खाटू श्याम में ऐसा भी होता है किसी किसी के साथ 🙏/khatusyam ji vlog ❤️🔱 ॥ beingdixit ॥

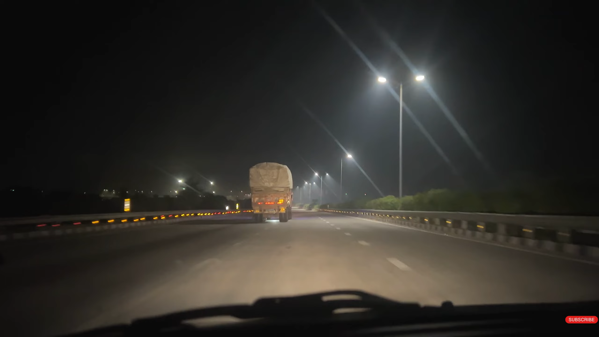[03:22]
अभी हम हैं पलवल एक्सप्रेस वे पे, और हमारी गाड़ी के आगे एक गाड़ी जा रही है जिसने किसी चीज़ को कुचला, लेकिन बाद में पता चला वो किसी चीज़ और कोई नहीं, एक लड़की की लाश थी।